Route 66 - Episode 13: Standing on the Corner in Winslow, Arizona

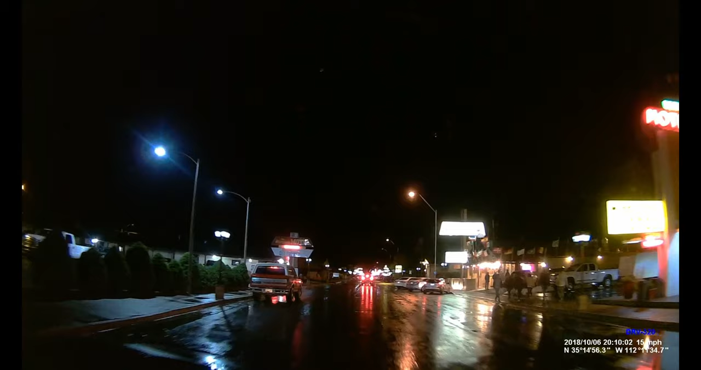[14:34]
Well, as you can see, night has fallen here on our 13th day on Route 66. We're in Williams, Arizona.